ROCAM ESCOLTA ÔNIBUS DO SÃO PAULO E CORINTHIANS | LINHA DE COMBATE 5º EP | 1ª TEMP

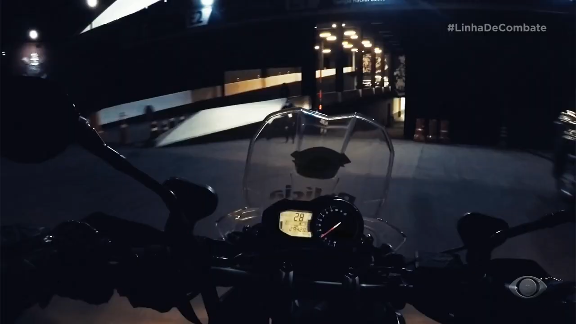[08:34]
Os policiais da ROCAM são os primeiros a entrar no estacionamento e checam tudo.